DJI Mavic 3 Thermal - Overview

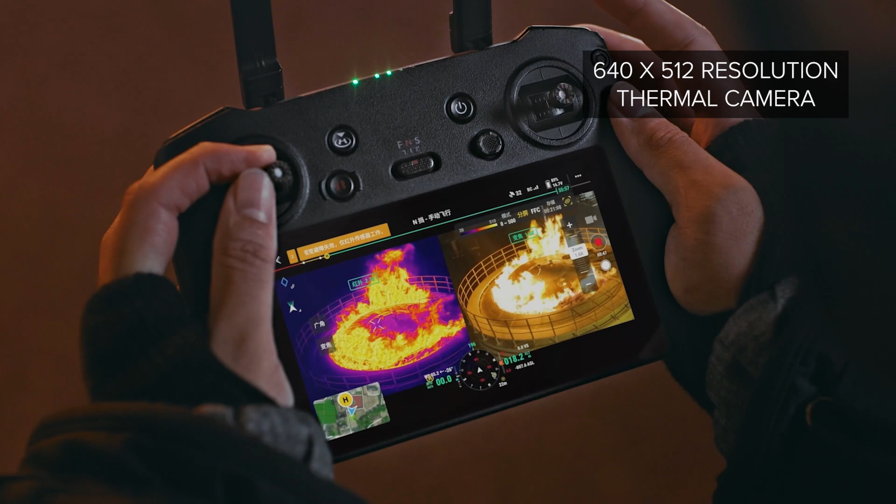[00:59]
And a 640 by 512 resolution thermal camera with 28 times digital zoom, featuring multiple choices for color palette.